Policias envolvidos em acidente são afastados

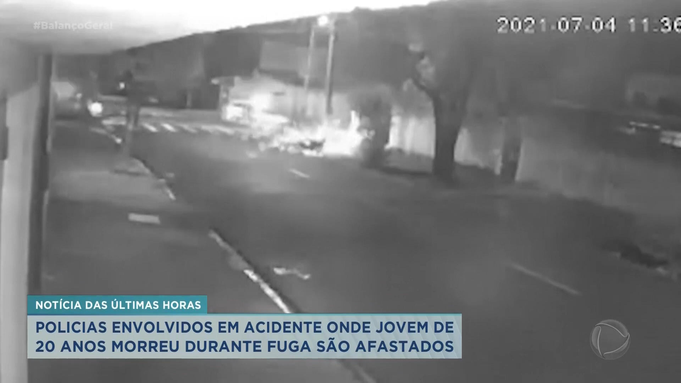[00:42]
Ainda segundo o BO, o rapaz tentou continuar na fuga, mas perdeu o controle da direção, bateu na sarjeta e em um poste. Uma equipe de socorro foi chamada e constatou o óbito do motociclista no local. Já a polícia militar informou em nota que, na noite da ocorrência, recebeu três denúncias sobre homem em atitude suspeita rondando casas no bairro Ipiranga. Durante o patrulhamento, Reinaldo não teria obedecido a ordem de parada, fugiu em alta velocidade e acabou provocando o acidente.